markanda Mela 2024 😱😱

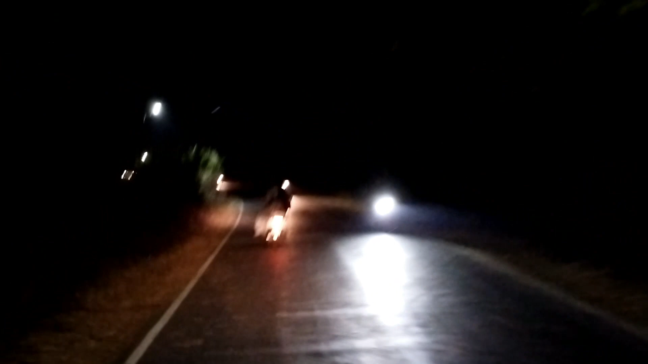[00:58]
आने वाली की भी कमी नहीं है गाड़ी वालों की, और जाने वाले की भी कमी नहीं है, पर मुझे लग रहा है ज़्यादा आ रहे अभी।
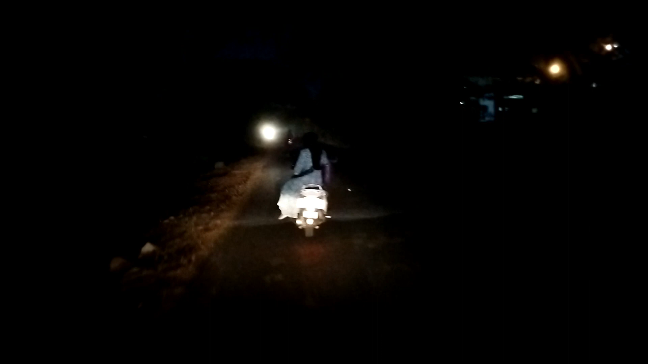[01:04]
एंड 8 बजे या 9 बजे के बाद जाएंगे भी काफ़ी सारे लोग।